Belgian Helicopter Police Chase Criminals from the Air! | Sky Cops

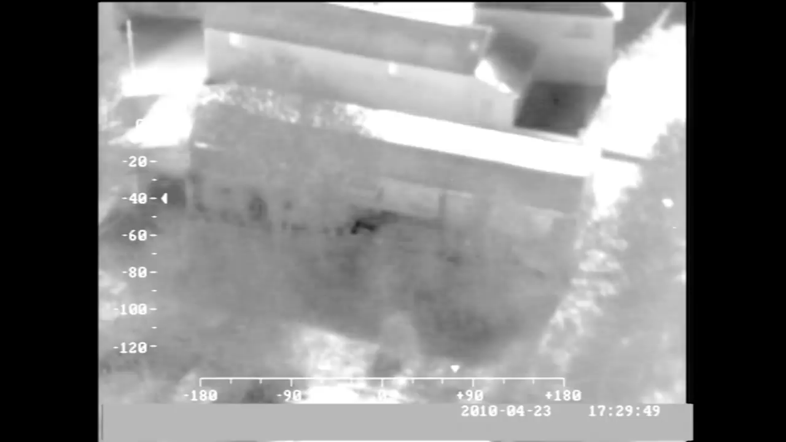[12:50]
Pour les équipes Panza, ici, Rago, je confirme, hauteur toujours à l'intérieur. L'auteur est à l'intérieur, vêtu d'une veste grise. Le dessus des vêtements est gris, over.
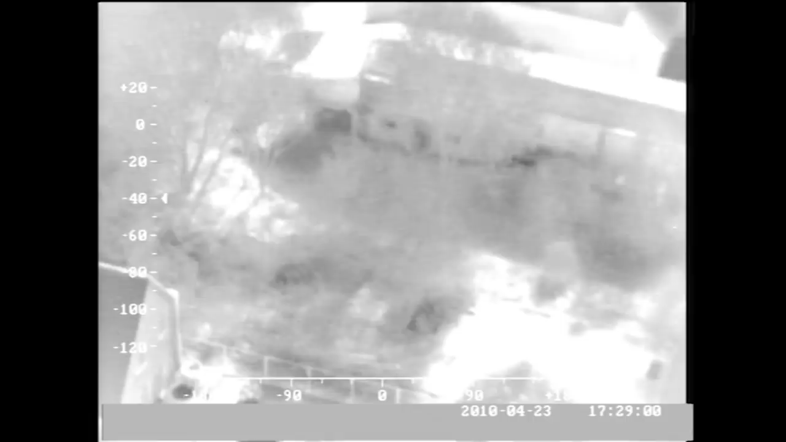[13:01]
Là, ça sont des collègues qui fouillent. Ça, c'est les collègues. Les collègues sont en train d'arriver dedans. Donc là, à mon avis, on ne peut pas faire autrement que de la voir. Comment c'est au point de vue du fuel? Encore? Limite, il faut qu'il l'attrape.
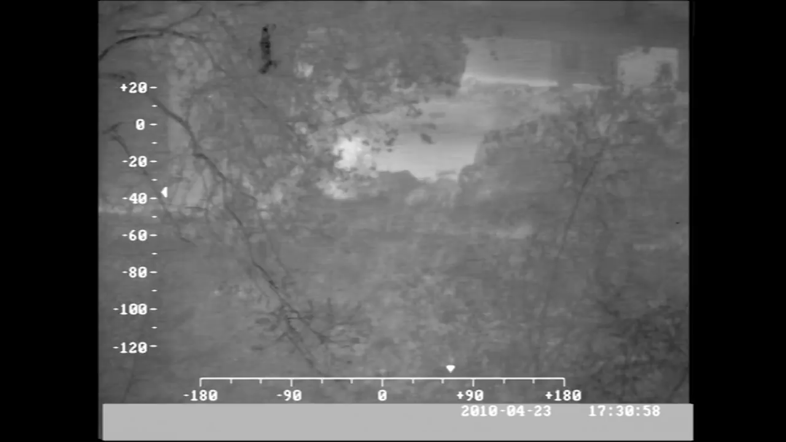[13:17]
Ah, les collègues sont là, à mon avis. Ah, ils courent de l'autre côté.
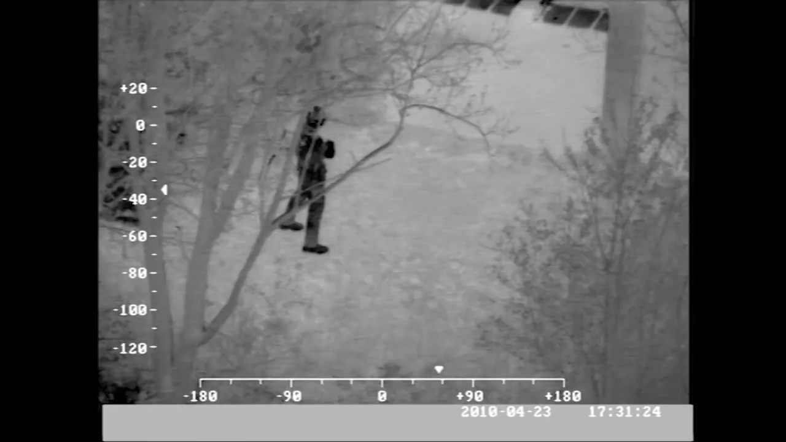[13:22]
J'entends qu'ils ont... Ils ont l'air de dire qu'ils ont eu quelqu'un. Je pense qu'ils ont eu quelqu'un.
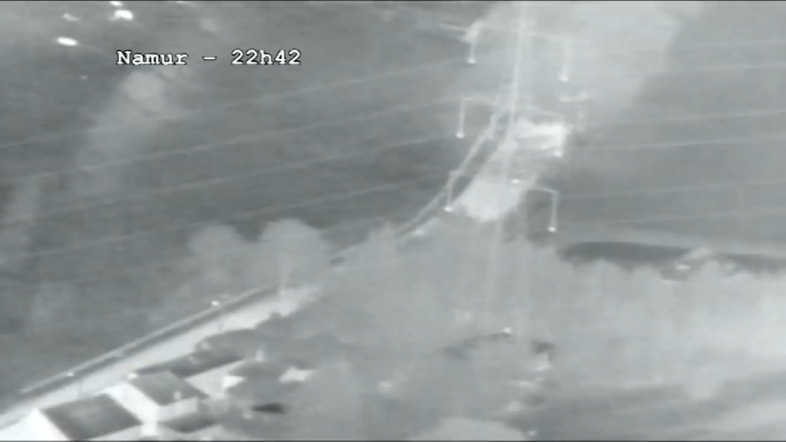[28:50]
Philippe utilise une caméra infrarouge qui mesure les différences thermiques. Ceci facilite la poursuite des suspects la nuit. Ah, Jürgen, sur la route là devant.
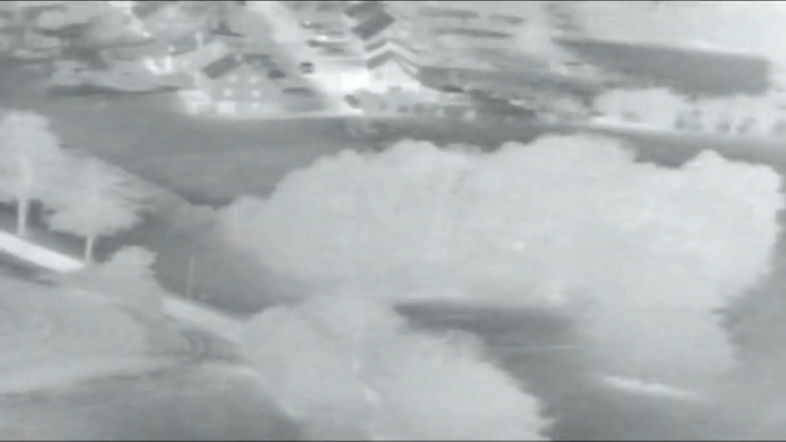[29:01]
Ok. Ok, on les cherche. Il y a deux voitures, ils sont en poursuite. Hein. Ouais, qu'est-ce qui s'est passé? Les suspects ont été pris en flagrant délit de vol de voiture, mais ont pu s'échapper. Il a fait demi-tour devant le barrage, voilà, là, droit devant. Attends, je vois. Tu vois les deux spots? Tu vois les deux hot spots sur le. Oui, je vois sur la caméra, moi je vois pas en droit.
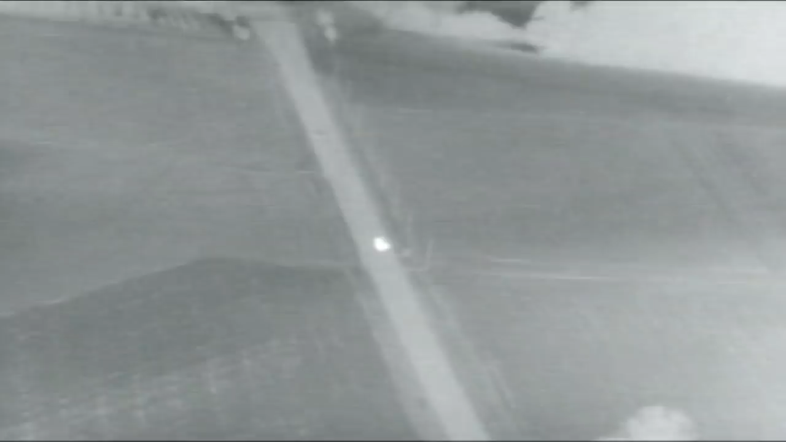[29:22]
Voilà, sur la caméra, ils sont là-bas devant. C'est la route qui est devant nous, tu continues. Ouais, tu continues tout droit.
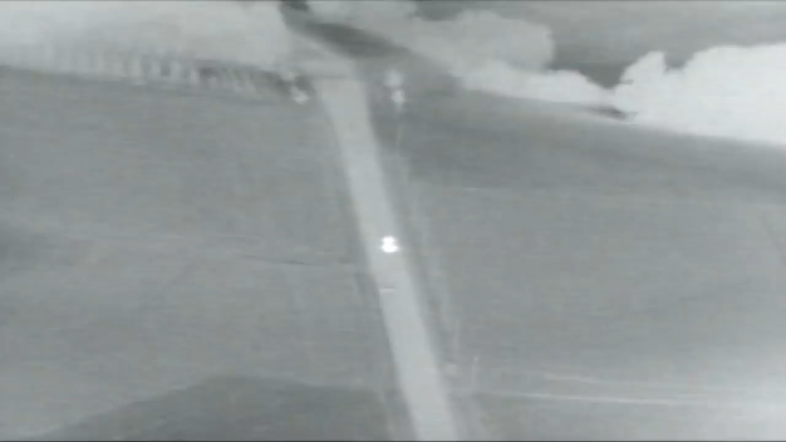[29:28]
Ok, je vois deux voitures là, ok, ça va, je pense. Voilà. Que c'est... Attends.
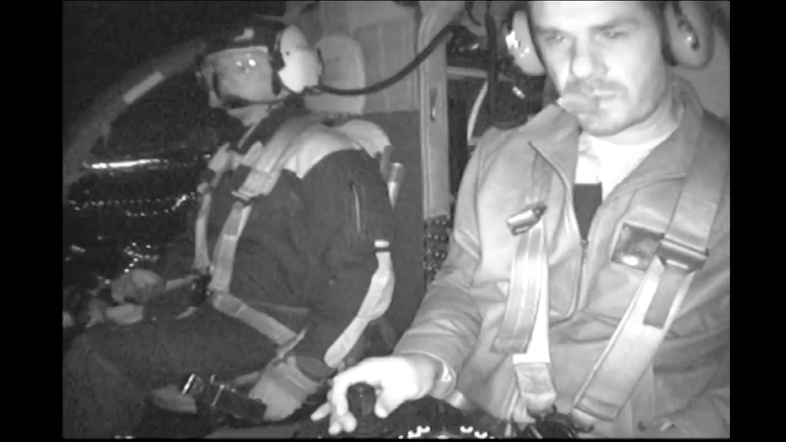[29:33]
Bon, ils sont l'un contre l'autre, ils sont super chauds, à mon avis, la poursuite
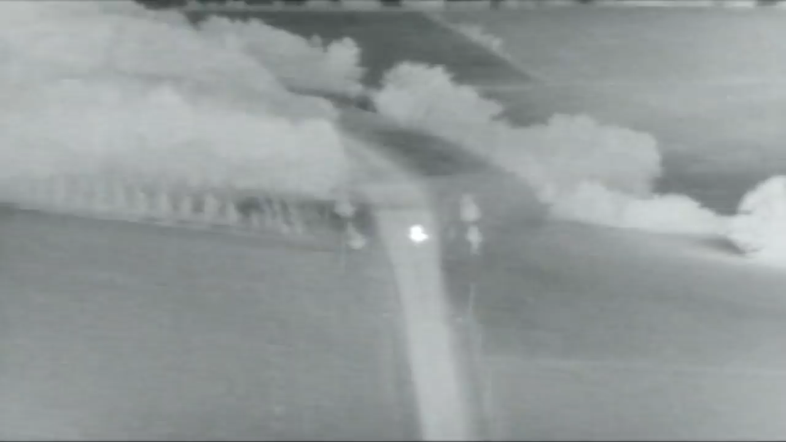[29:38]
est fortement engagée. Moi je vois encore les deux faces maintenant.
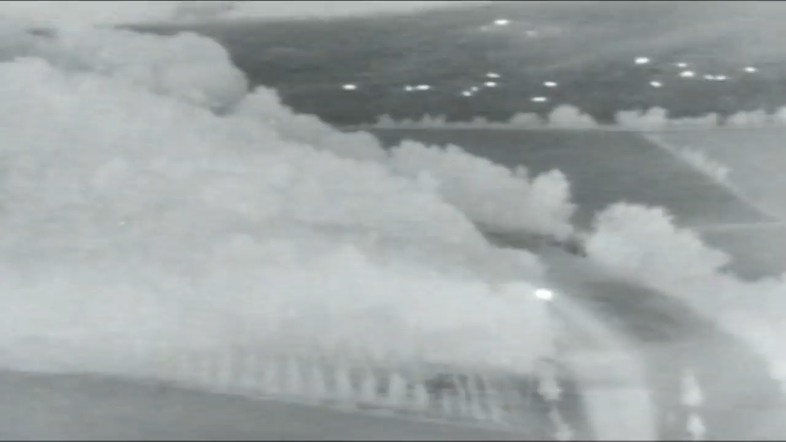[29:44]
Voilà, je vois plus maintenant. Ils sont au coin du bois. Ah, okay. Oui, c'est ça. Ils sont juste au coin d'un bois, ils arrivent sur le rond-point. Ça va. Voilà, j'ai un double rond-point, tu le vois? Attends, pas encore. Je vois le rond-point, mais je vois pas encore la voiture. Voilà, ils arrivent dans le premier. Ça va, je vois, ok. On est presque là. Ah, ils touchent. Ils sont l'un contre l'autre.
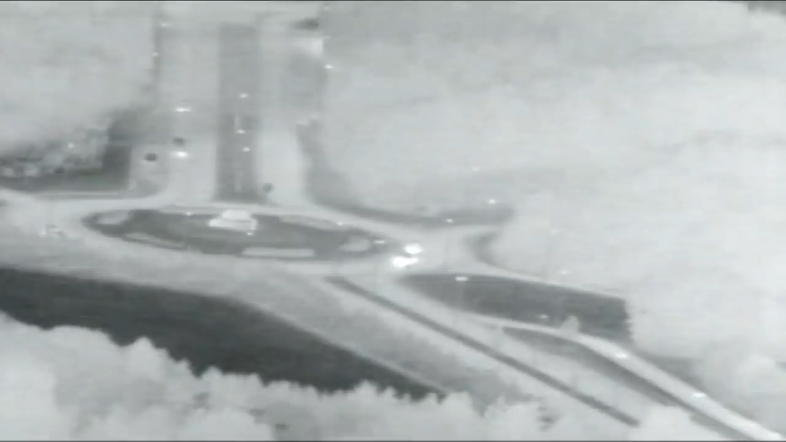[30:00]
Okay, ça va, je vais vite prendre un peu de vitesse encore, mais je suis au max. J'arrive au deuxième. Il va falloir monter sur l'autoroute, on a fait un barrage, je crois.
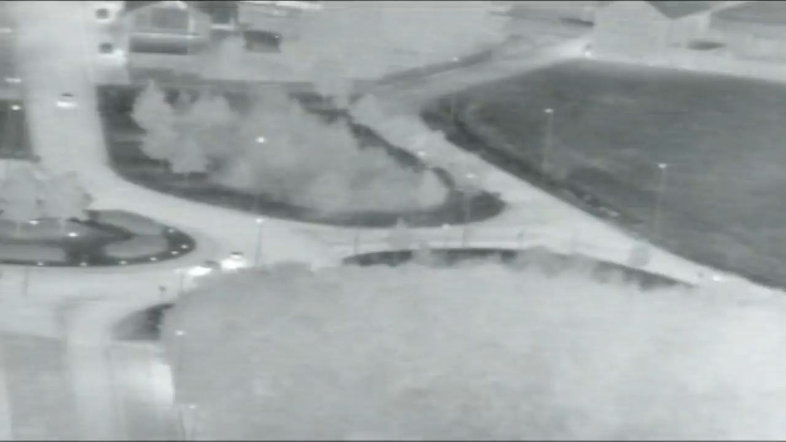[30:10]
Oui. Il tourne le rond-point, il tourne. Ok, on est OK. Il fait tout le tour, il fait tout le tour. Ça va, on est OK maintenant. Il descend sur le mur, là. Il descend au centre. Ok. Moi, je le tiens.
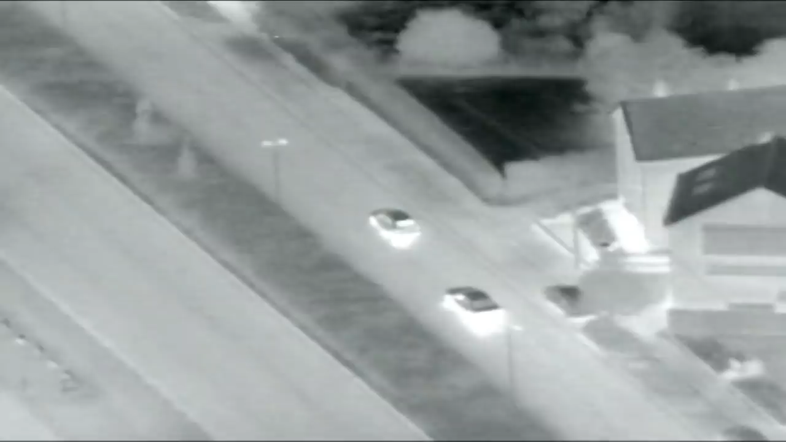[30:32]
Il ralentit, c'est bon. À ma droite. C'est bon, on l'arrête, il est en train de ralentir. Ok. Attention, contrôle. Et il fait demi-tour, il fait demi-tour. Ouais. Attends, je vais me positionner. Les policiers sortent de leur véhicule et mettent en joue les suspects. Ça va. Et qu'est-ce qu'ils font, là? Coup de feu, coup de feu. Ils tirent sur les côtes. Oh, il a renversé le collet. Vite, vite, vite, ok, j'ai vu. Ok, on est derrière, je l'ai.
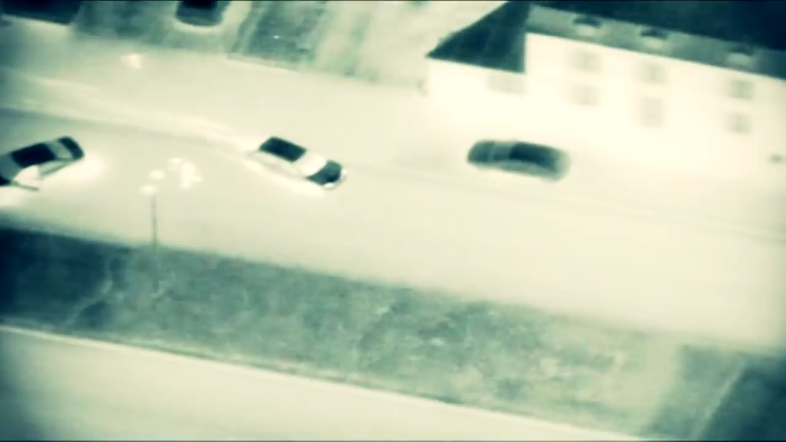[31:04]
Agro pour dispatch, une ambulance est demandée rue Mazy. Un ou deux collègues blessés.
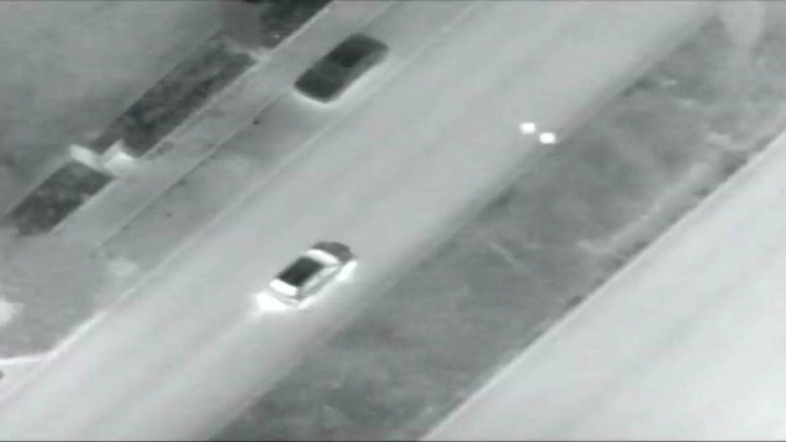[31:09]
Je répète, urgent, une ambulance rue Mazy. Ils sont derrière ou pas? Ils prennent la fuite. Non, le collègue est renversé, il est par terre. Je vois personne derrière. Il y a pas d'autres voitures? Pour ramener les autres équipes. Moi je vois personne. Il prend première gauche, il a pris la première à gauche. Okay. Et il prend direct à droite. Ouais, ça va, moi je veux pas la perdre, mais il faut avoir des équipes. Hein. Oui, on rappelle les équipes. Quand l'ambulance arrive sur place, c'est pour constater que l'un des deux agents a une jambe cassée. Heureusement, l'autre est sain et sauf.
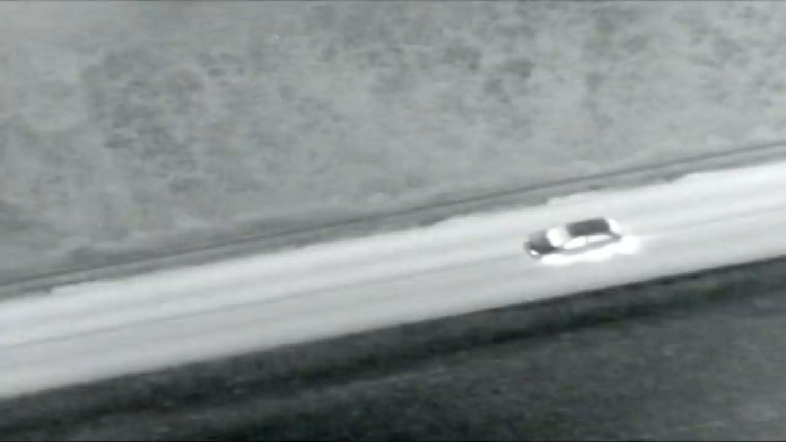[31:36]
Je le suis, hein. Je vois pas, oui, il faut suivre. Ouais, moi je.
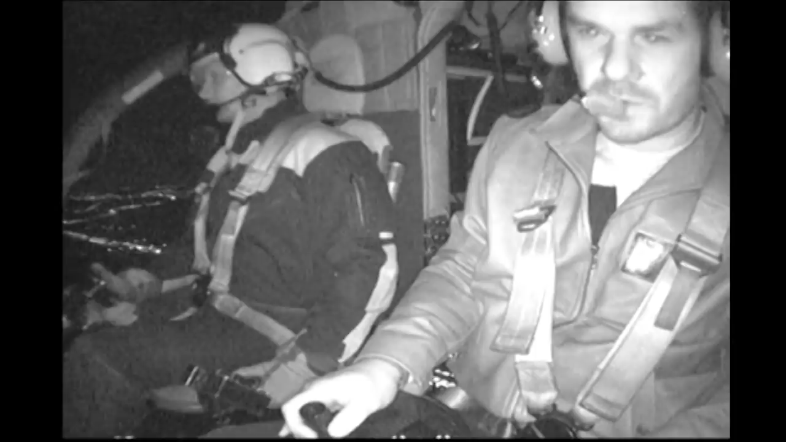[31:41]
C'est toi qui dois guider les équipes maintenant, hein. Oui. Moi je vais pas la perdre.
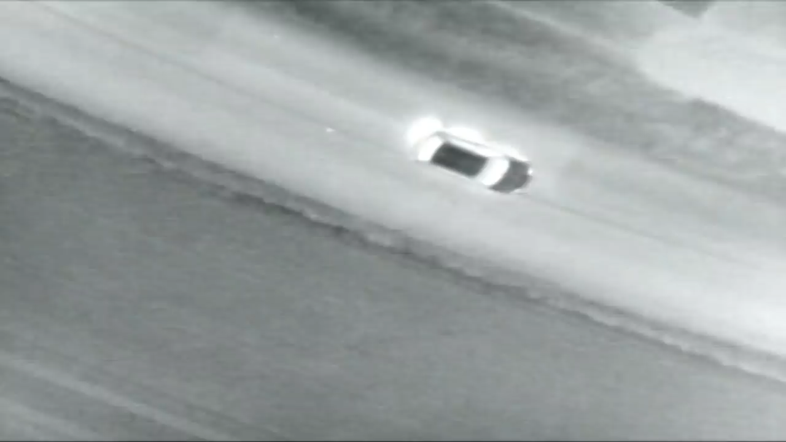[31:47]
Et apparemment, le collègue est embarqué pour aller à l'hôpital. On aura peut-être bien la jambe cassée.
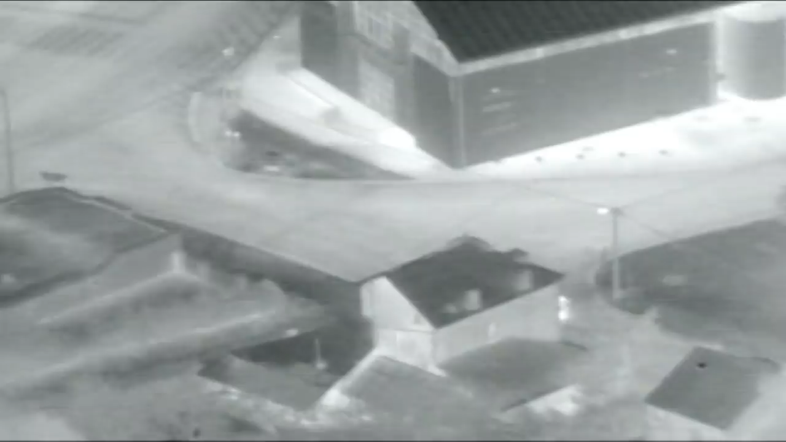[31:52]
À toutes les équipes occupées sur la poursuite, Irago. Le véhicule arrive au carrefour avec la chaussée de Namur. La grande route qui redescend sur Namur. Et de l'autre côté, ses jambes. Inverse le trafic, il continue tout droit.
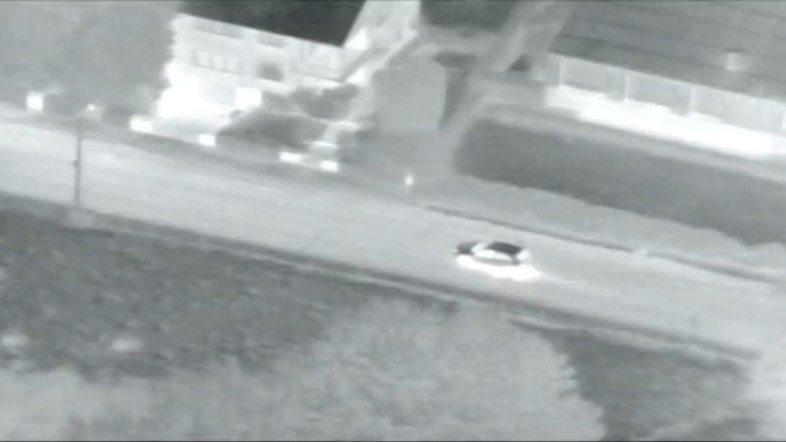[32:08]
Jürgen, tu l'as toujours? Je ne vais pas le perdre. Je vois personne hein, ici. Je vois aucune voiture.
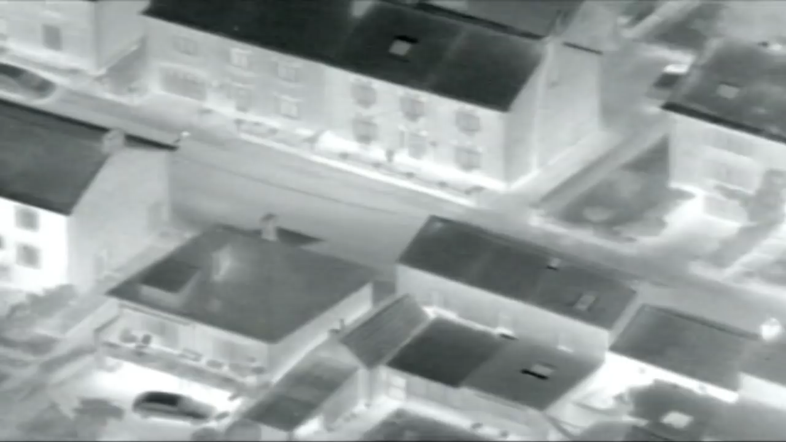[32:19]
Non, mais les équipes des WPF sont prises sur l'autoroute. Hein. Et la police locale?
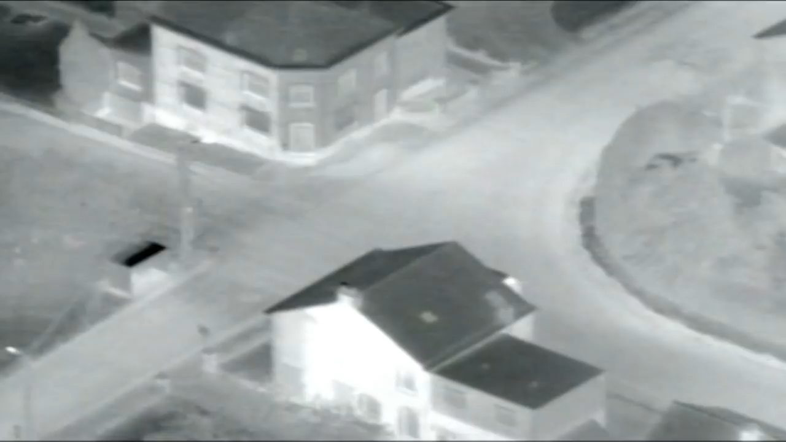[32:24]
Ils cherchent en chemin. La police locale doit remonter de Namur. Donc il faut le temps qu'ils arrivent de Namur.
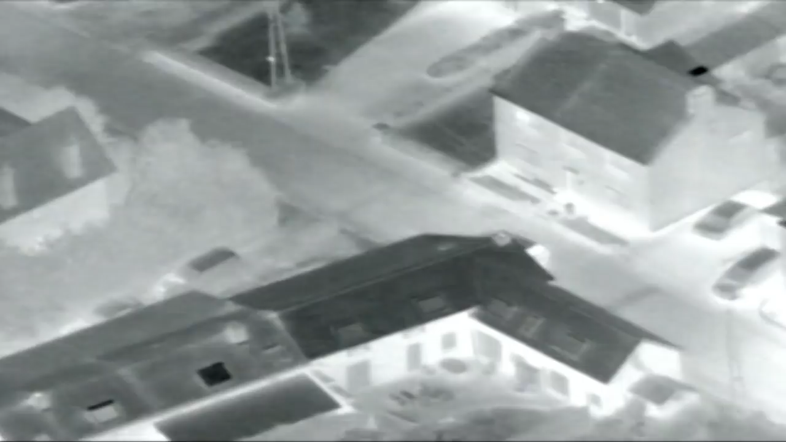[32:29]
Je vais changer la fréquence, mais le problème, c'est que je connais pas bien les rues ici, donc c'est plus difficile. J'avance encore, moi. Attends, je me laisse qu'un sauf. Bon. Ok, voilà, ici, en dessous, on en a tiré, alors que... Pour les équipes Namur, Rago. Intéressé, rentrer dans la rue Sainte-Croix. Voilà. Rue Sainte-Croix. Voilà, on a la rue, là.